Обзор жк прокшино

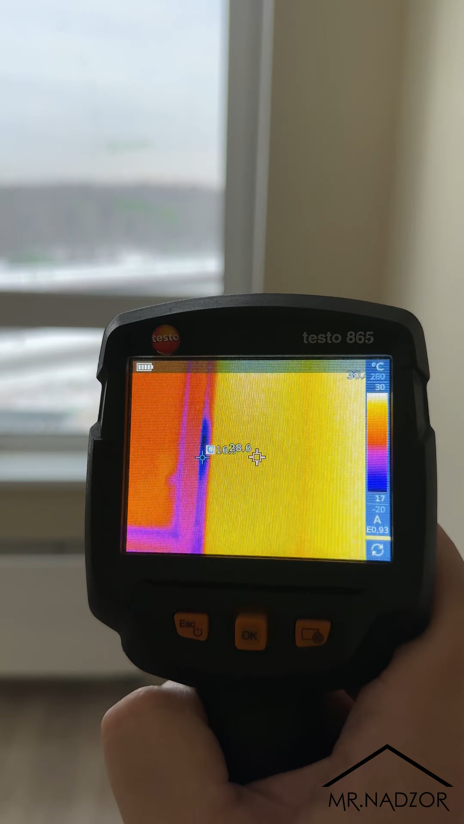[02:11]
Смотрите, у нас понижение здесь температуры на 10 градусов, а где-то даже на 15.
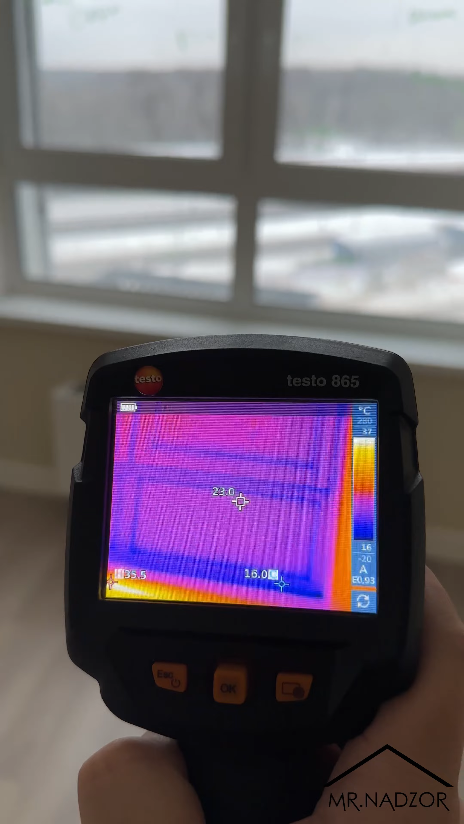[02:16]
On screen: spot 23.0°C
Че, думаете, будут переделывать? Нет, не будут. Замажут герметиком, вот здесь вот примыкание промажут, чтобы отсюда не дуло и все.